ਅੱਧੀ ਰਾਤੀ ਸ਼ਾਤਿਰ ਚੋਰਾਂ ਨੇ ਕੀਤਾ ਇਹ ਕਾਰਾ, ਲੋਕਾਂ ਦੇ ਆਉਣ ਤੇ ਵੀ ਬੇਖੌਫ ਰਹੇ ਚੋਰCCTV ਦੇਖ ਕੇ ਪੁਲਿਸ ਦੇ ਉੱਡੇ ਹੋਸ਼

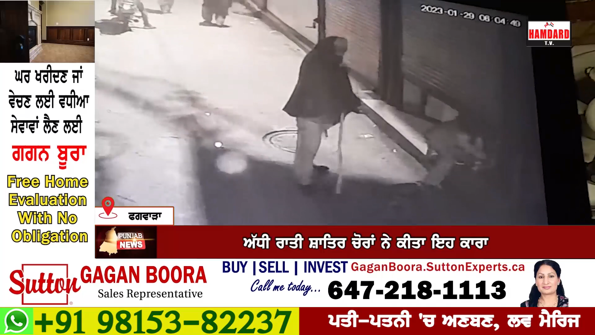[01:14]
आराम नाल आउंदे ने ते शटर चुक के चोरी करके फरार हो जाते हैं। इस दौरान दो महिलावां भी उत्थों निकलदियां ने ते एक गड्डी भी आउंदी है, पर वो फिर भी बेखौफ रहिंदे ने।
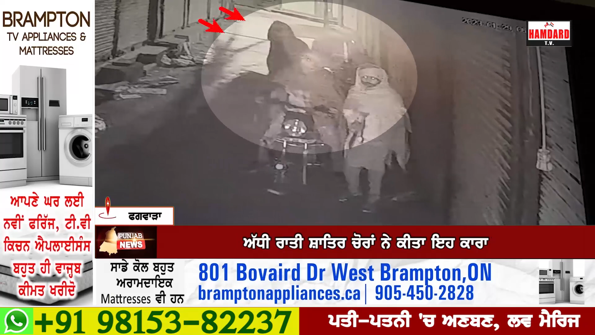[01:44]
नोटों के हार और नकदी लैके चोर फरार हो गए ने, जिस नाल उन्होंने 1 लाख तो वध का नुकसान होया है। तो उन्होंने कहा कि इस संबंधी पुलिस को भी सूचना दे दी गई है तो उन्होंने वालों जांच की जा रही है।